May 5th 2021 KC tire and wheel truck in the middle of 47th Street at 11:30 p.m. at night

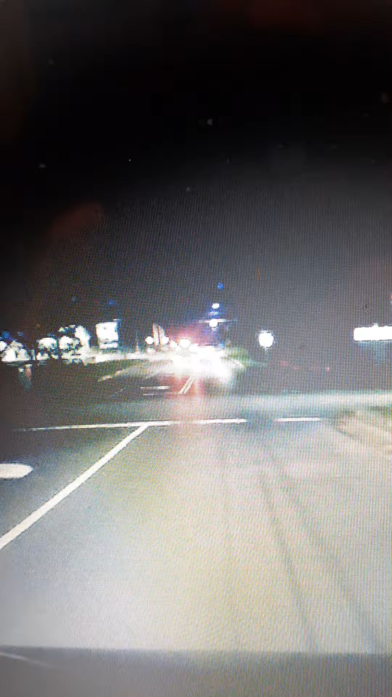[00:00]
May 5th 2021 how's it going guys got another video for you anyway this truck this huge trailer is down here on 47th street about 11 15 11 30 at night now these people weird stuff man weird stuff i used to sit out with a telescope
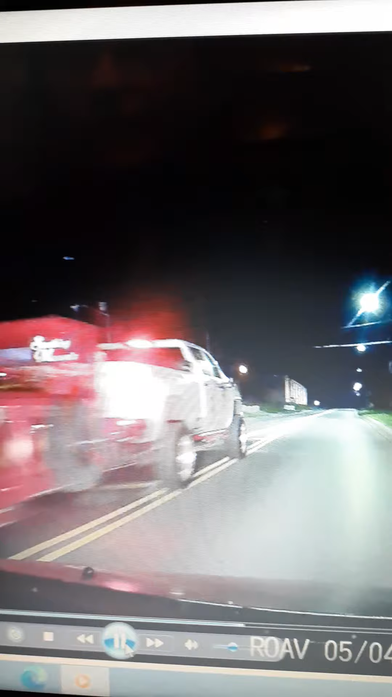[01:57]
now this is let's see let's see let's see let's get this let's see where this is kc right there weird very strange stuff and i mean you know when you see this stuff going all night